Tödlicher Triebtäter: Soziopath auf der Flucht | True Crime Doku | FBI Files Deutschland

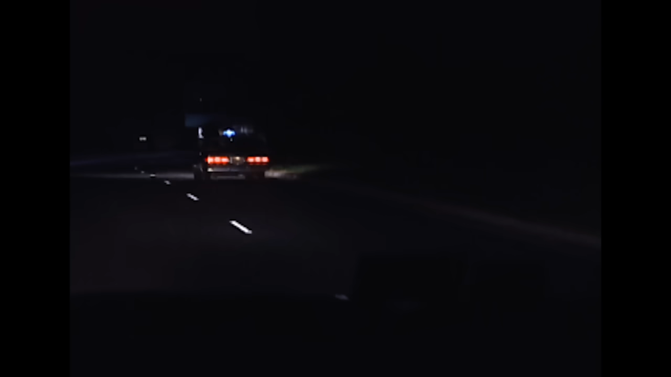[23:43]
Er sagt aus, dass er an dem Abend beim Flughafen hinter einem Taxi gefahren sei. Er sah einen Mann aus dem Gebüsch kommen und das Taxi heranwinken. Der Mann sah wie Mansur aus.